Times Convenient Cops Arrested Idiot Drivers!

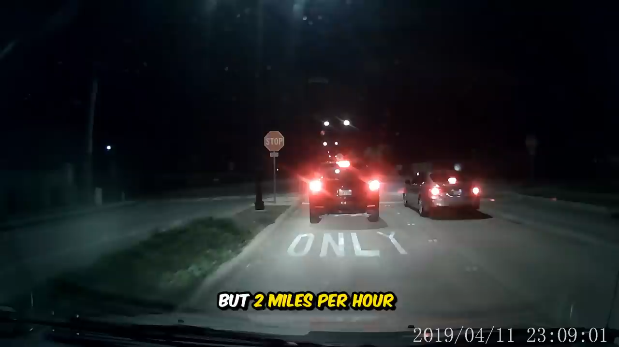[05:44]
This one was almost debatable, but two miles per hour still counts as moving.
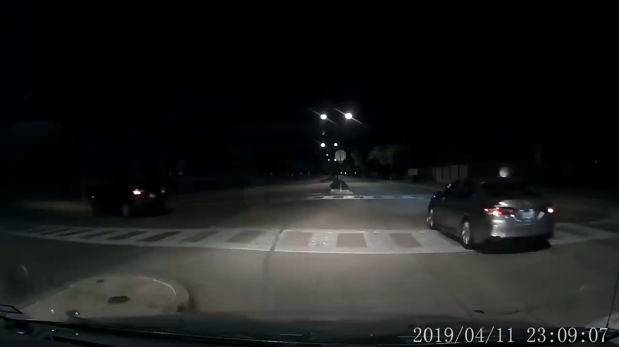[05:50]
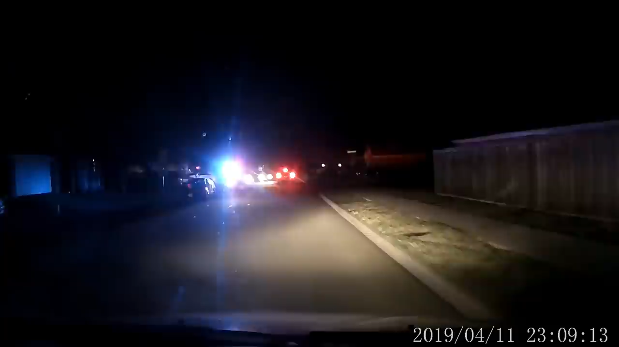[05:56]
As for this fool, I'm not even sure that they saw the stop sign.
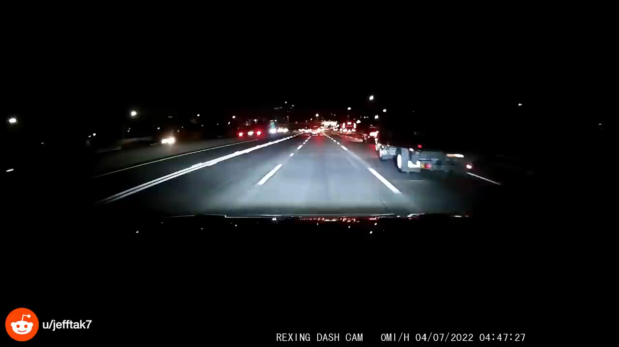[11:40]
Just an FYI, you can't cut across four lanes of traffic like this.